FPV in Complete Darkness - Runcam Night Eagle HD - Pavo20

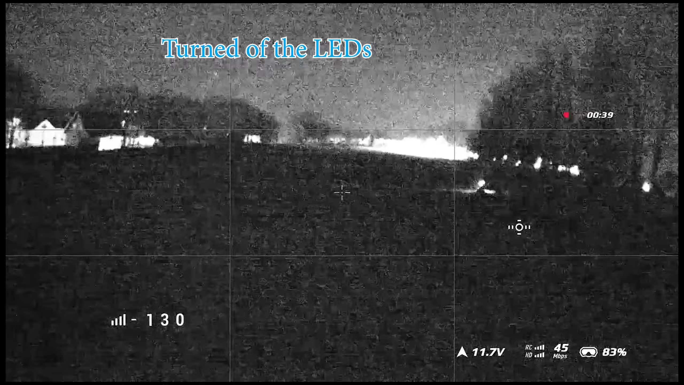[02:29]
And here I turn off the LEDs, and you can see the ground disappears pretty much.
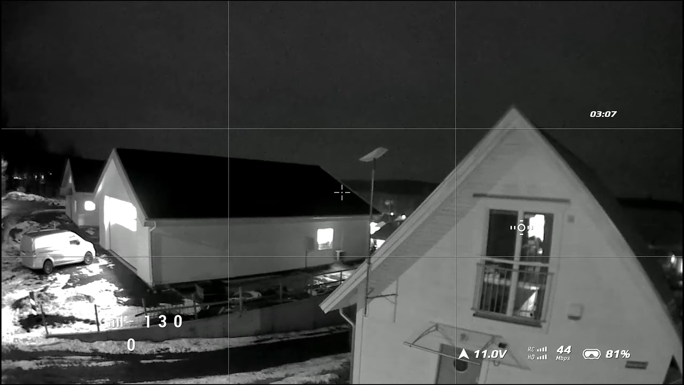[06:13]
So you need a little bit of ambient light at least to use this effectively.
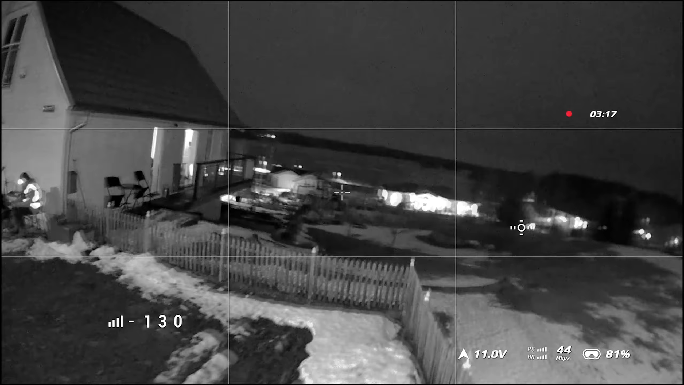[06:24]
So I will try and get a moonlit night and try and fly there to see how much just the moonlight does make a difference here. But this is a cloudy night.